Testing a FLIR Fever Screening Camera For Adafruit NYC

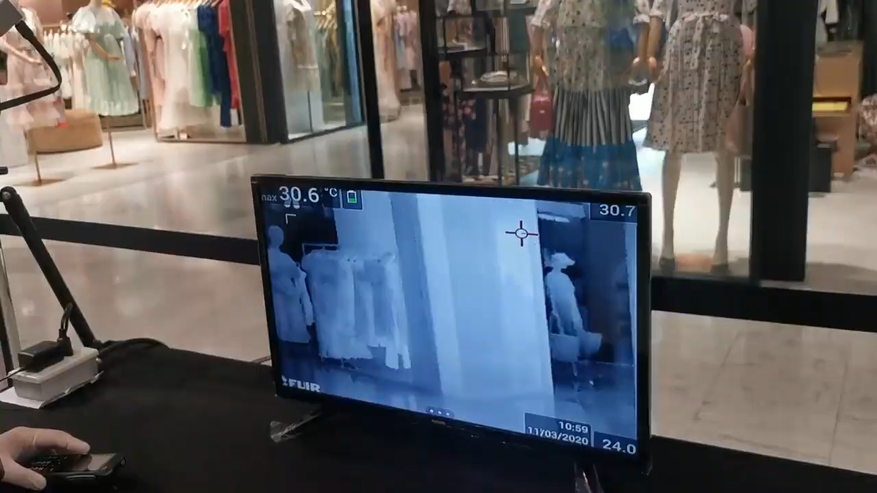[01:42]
On screen: max 30.6°C
Everywhere you go right now in Shenzhen, shopping malls, subways, offices, factories, there are thermal cameras and IR thermometers taking your temperature a dozen times a day.
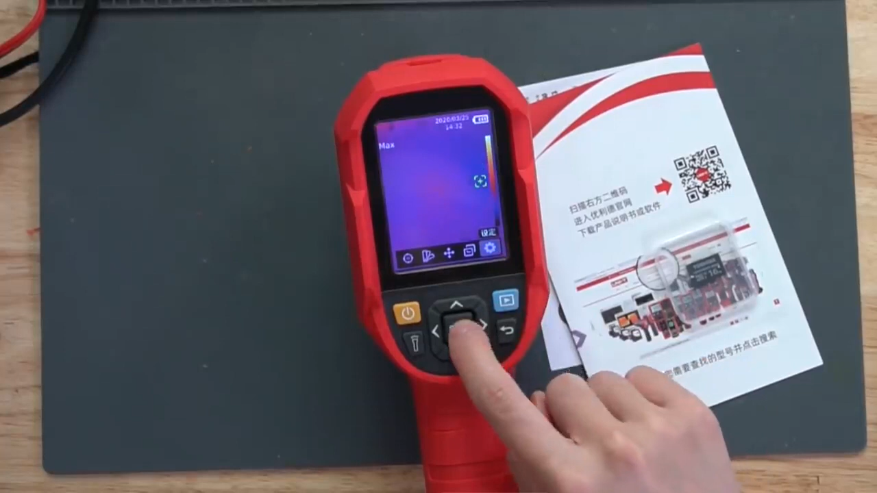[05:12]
You click set and go to the first option and there is English.
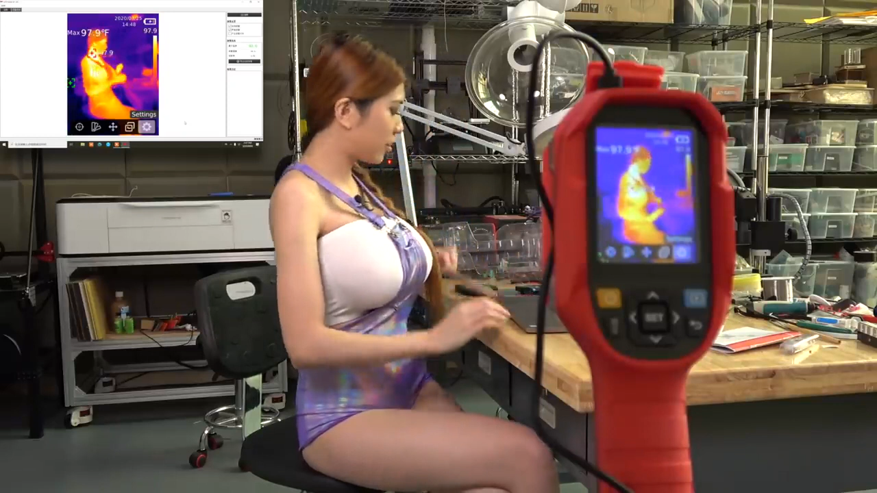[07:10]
I just downloaded the software from their website so that I can mirror the image from the third camera to my laptop.
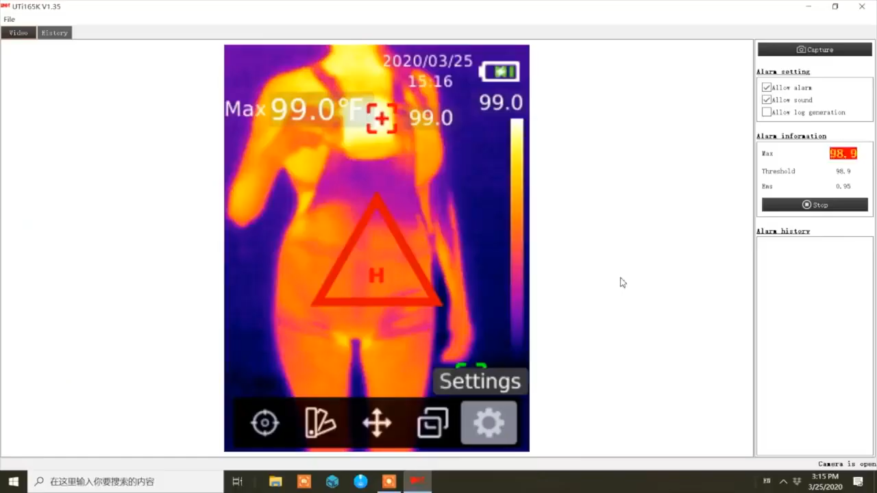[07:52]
On screen: max 99.0°F
Okay, that's 99 Fahrenheit. That's a bit of a viewer that's somebody you definitely want to check out.
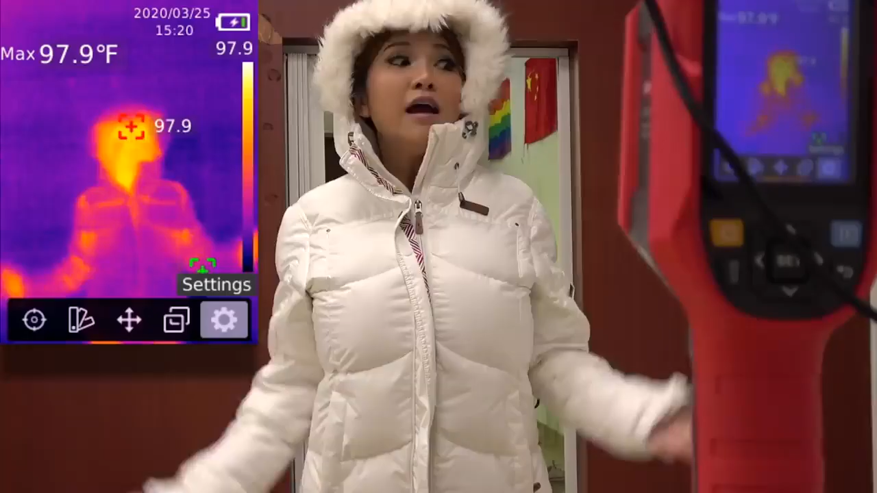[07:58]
On screen: max 97.9°F
Even in the winter with a jacket on, all you need to get the reading is a face.